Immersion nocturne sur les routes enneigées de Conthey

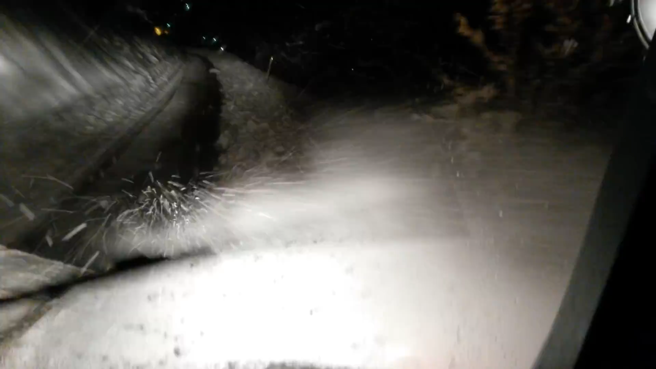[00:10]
Si tu n'avances pas ici, la neige elle est cramée. Oui, oui, oui. Si elle est sur le bord, tu es prêt.